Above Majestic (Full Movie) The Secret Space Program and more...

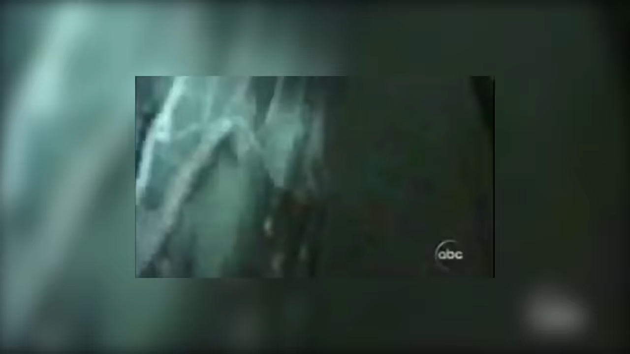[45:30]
The videotape provides a grainy glimpse
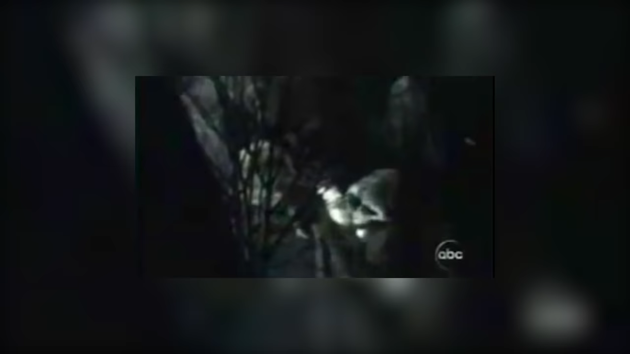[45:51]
then members performing a mock killing.